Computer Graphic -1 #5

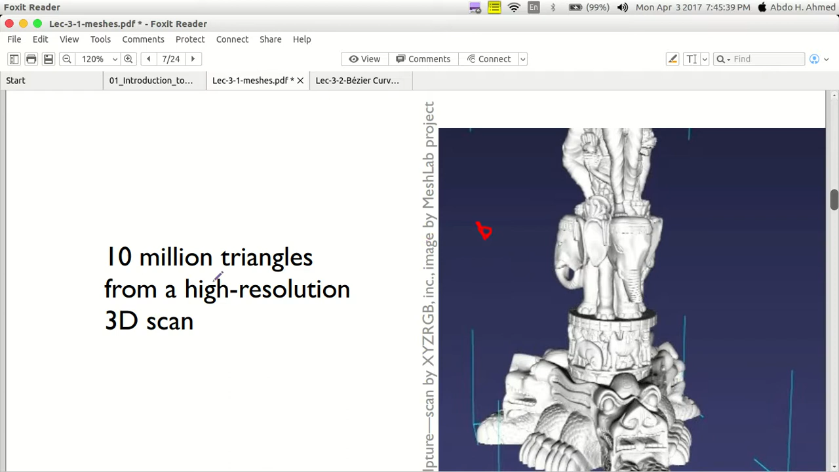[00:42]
بيقول لك النهو بتكون من عشرة مليون يعني عشرة مليون مسلسة سمام لو
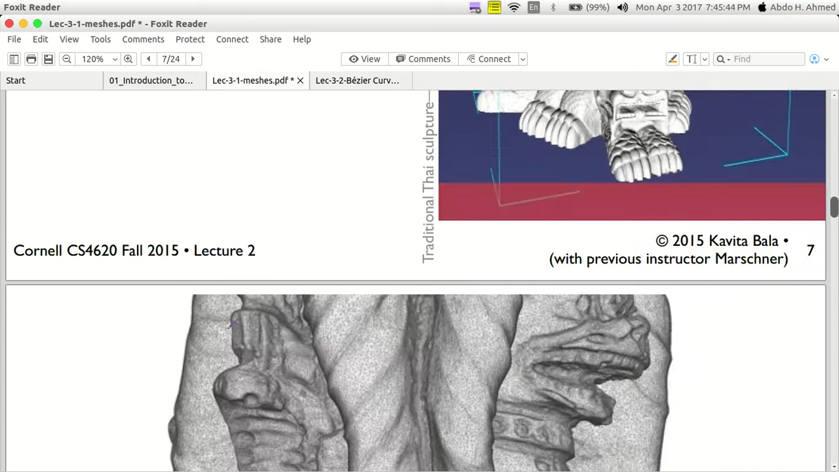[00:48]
زوجنا على اكتر المسلسة هيديك ايه بالشكل ده زوم اكتر او برا عن ايه
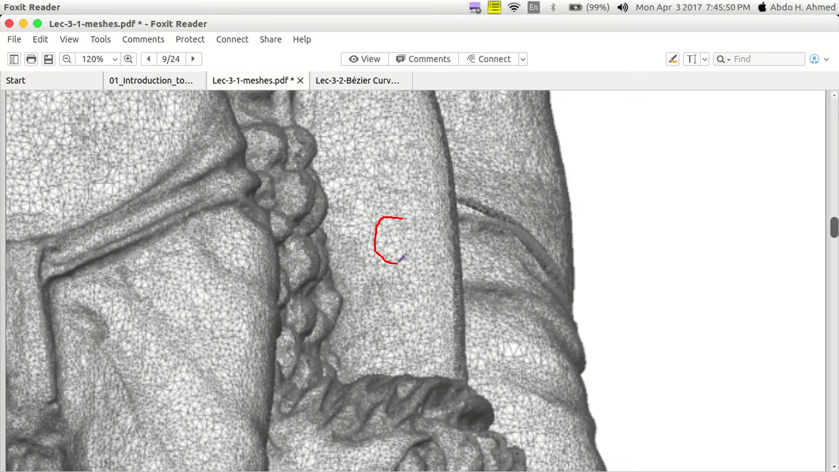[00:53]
مسلسات جنب ببعضها متجمع جنب ببعض بتكون للشكل اللي انا عايز اوصله في القفل اقول لك نفس